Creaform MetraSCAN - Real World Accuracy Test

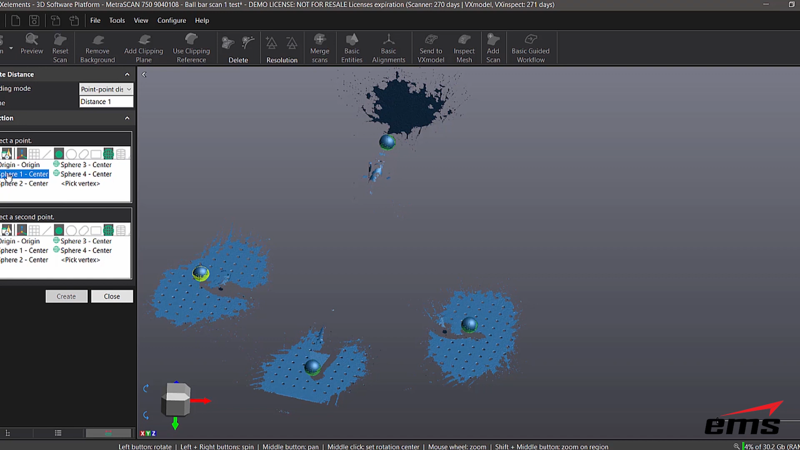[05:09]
This is the standard software that that comes with the scanner allows you to do some basic things. So we're going to do a point to point measurement and we'll take sphere one and measure that to sphere two and we'll create a measurement and then we'll do a second one to sphere
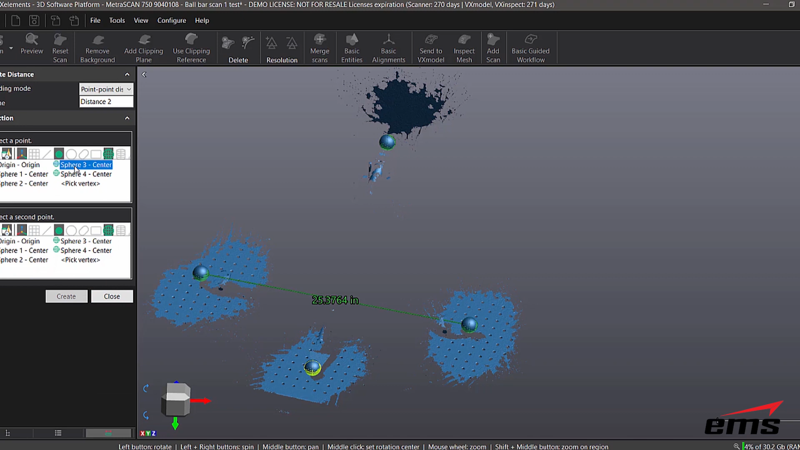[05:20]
three to sphere four and create a measurement.